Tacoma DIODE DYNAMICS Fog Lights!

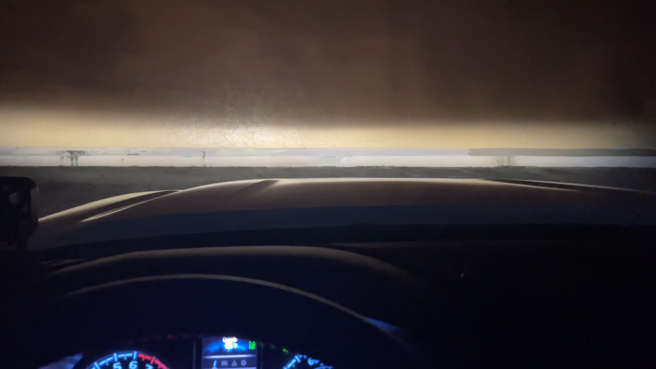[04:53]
super bright and as you can see here from inside the truck headlights and fog lights are on and now i'm going to turn off the headlights and that's just the fog lights and as you can see my fog lights are much brighter than my headlights so these are some really great fog lights can't complain about them at all major upgrade from my previous fog lights now i'm going to turn on the low beams again and just to see let me turn on the pod lights over here